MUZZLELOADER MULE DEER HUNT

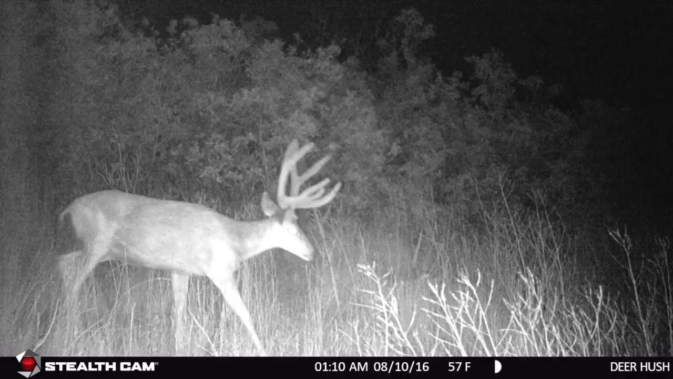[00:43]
and ever since then we're like that's it that's like number one buck so here we go muzzleloader tag it's first light we